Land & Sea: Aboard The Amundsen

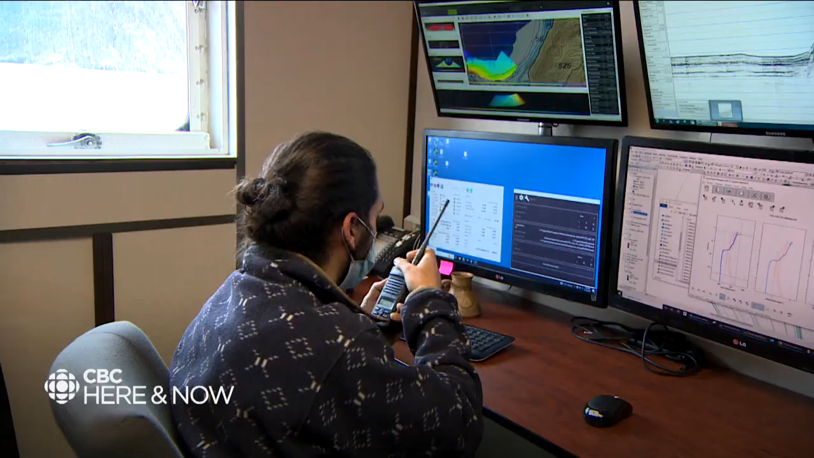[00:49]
Daniel explains how he's able to slowly build the topographic map.
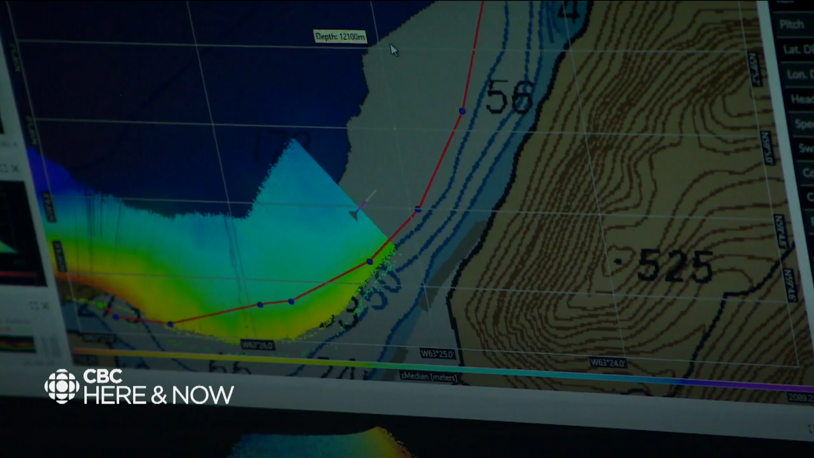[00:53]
We have a sonar that has been installed on the hull of the ship.
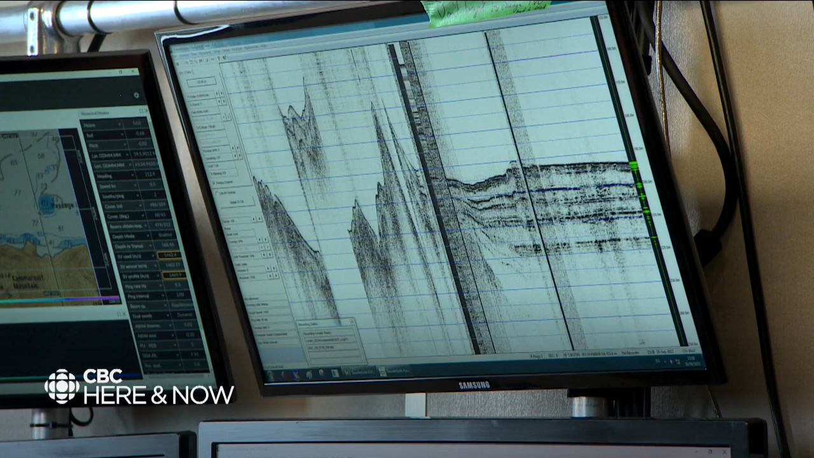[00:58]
And what it does is it uses acoustic pulses,
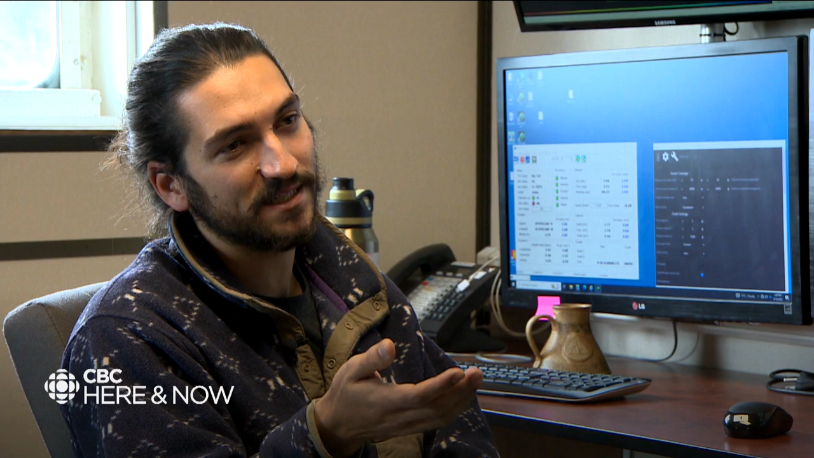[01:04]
so it uses sound that it projects down to the ocean floor. And this sound comes down, bounces off the ocean floor, and comes back to the sounder. We use basically the time it took for the sound to bounce off the ocean floor and come back.
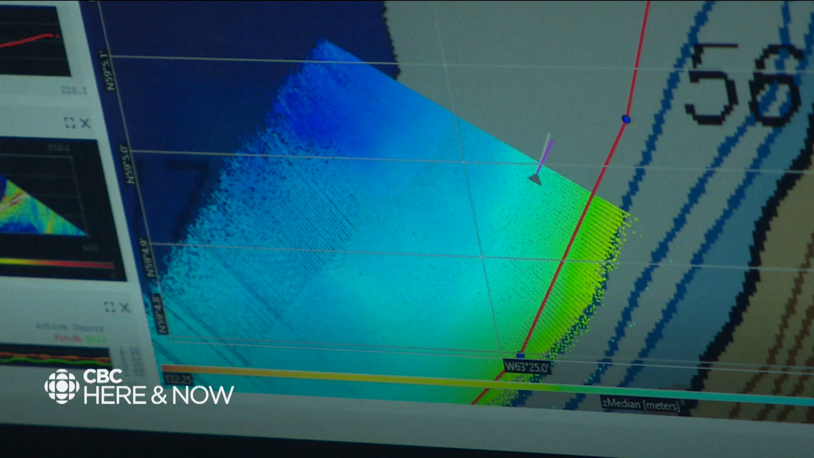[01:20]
And we use the speed of sound in the water to calculate exactly the distance from the ship down to the ocean floor. The skill set can lead ocean mappers to interesting work all over the world.
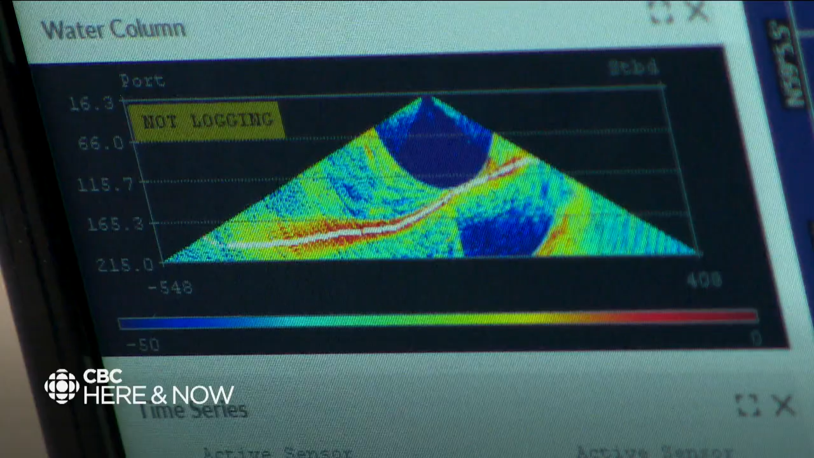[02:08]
And so I can map that out with the multi-beam. We can get a 3D topographic view of the ocean floor.